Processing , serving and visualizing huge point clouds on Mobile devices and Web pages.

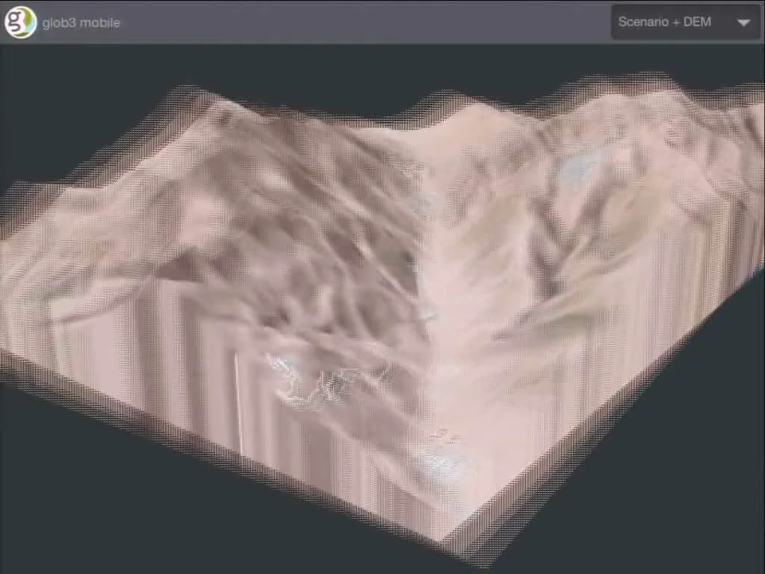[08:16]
model with just a piece of the world another
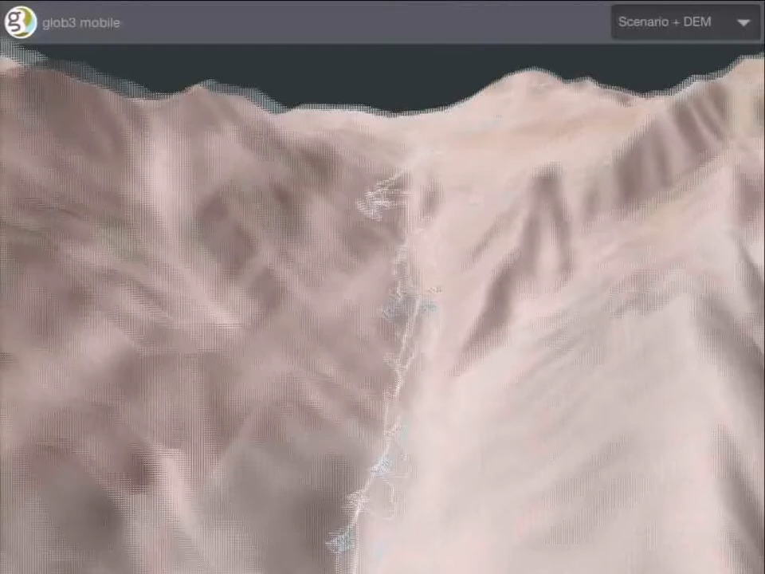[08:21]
example
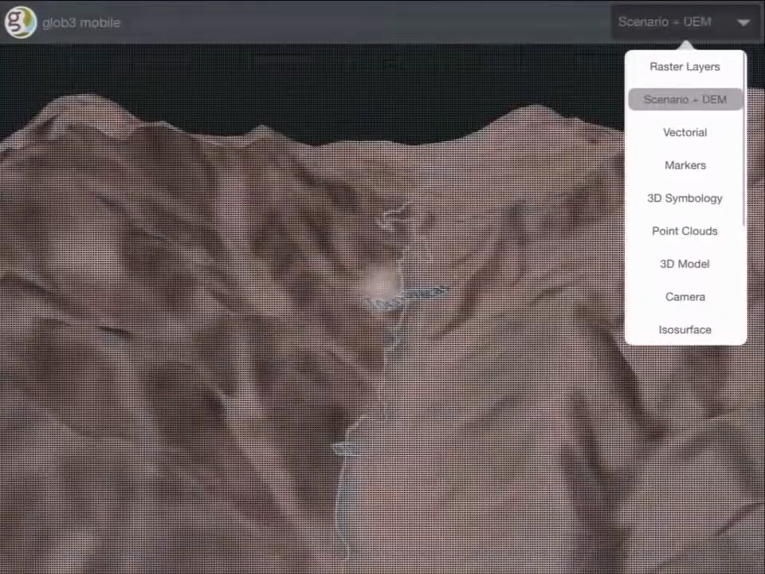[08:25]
there is a terrain model with just a piece of the world